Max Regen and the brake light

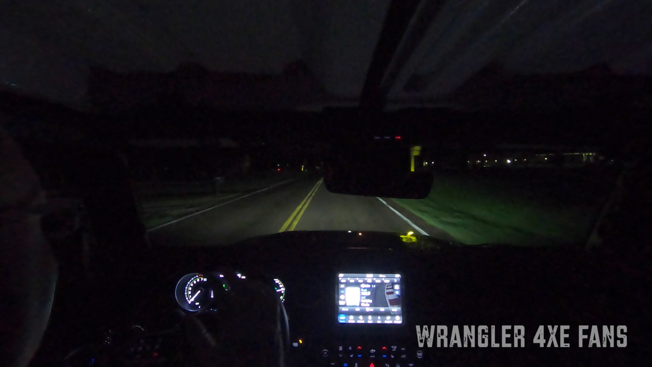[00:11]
or the excessive deceleration rate, I guess I should say, the designers found it necessary with great wisdom to include a brake light activation when max regen kicks in. So right now, I do not have max regen turned on. I just let my foot off the accelerator. I'm slowing down to the stop sign, and there I put my foot on the brake pedal, and of course the brake light comes on.
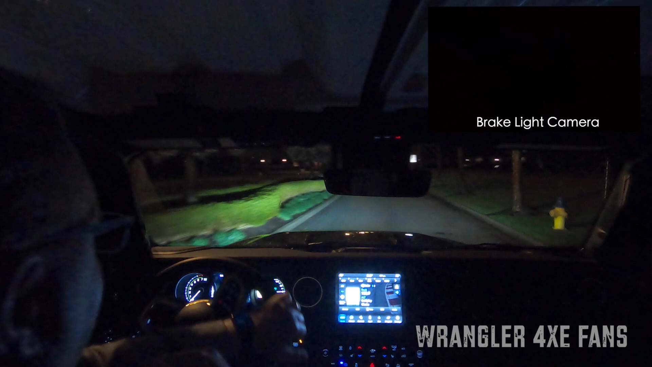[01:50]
Now I'm just going to let the max regen slow me down all the way when I come back around to this stop sign. And you'll see something pretty cool in how it responds. So I'm going to come up to this stop sign. And I'm going to let off the pedal, the accelerator. And you can see it slows down. And you can see at one point it will let off. And allow the car just to creep. So if you learn how to manipulate the max regen enough,
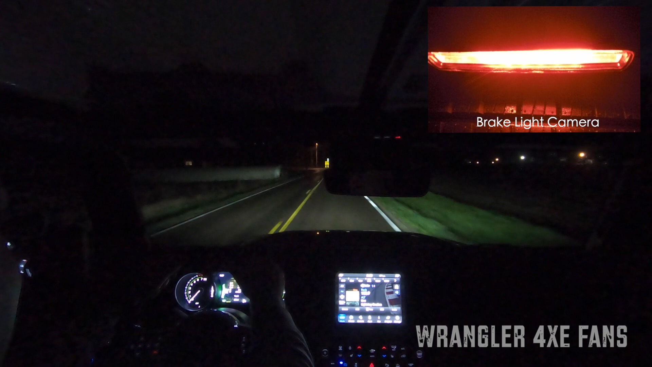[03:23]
Now I'm letting the max regen do this deceleration and I probably did it a little bit quick there. I didn't time it really well. But I can put my foot back on the pedal and just ease up to the stop sign. And I am just now putting my foot on the brake pedal. So there's something cool you can do with max regen. You can almost do one pedal driving. And if you're out in the country in the middle of the night and nobody's around, you may be able to do just one pedal driving at stop signs and everything.